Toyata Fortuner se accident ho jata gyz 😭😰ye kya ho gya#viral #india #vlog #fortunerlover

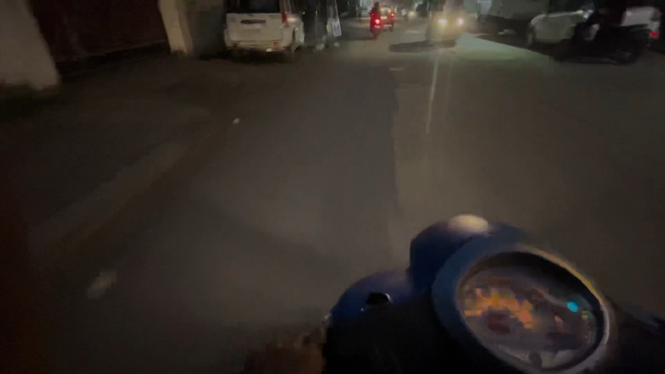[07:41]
देखिए अगर लाइट इतना लाइट है कि हमको दिख ही नहीं रहा है, ऐसा बात मत कीजिए।
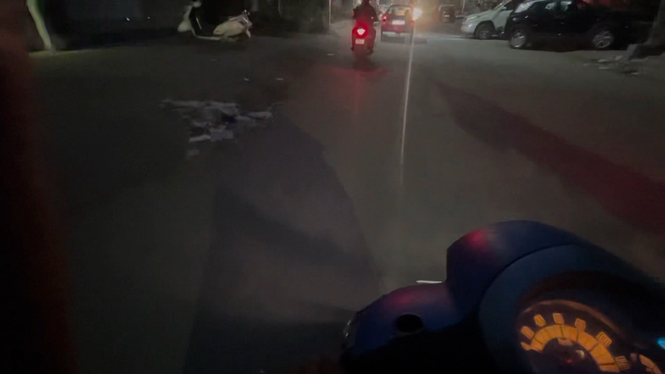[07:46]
देखिए लाइट बहुत ज़्यादा है और गाड़ी हम लोग बिल्कुल जीरो के स्पीड करा रहे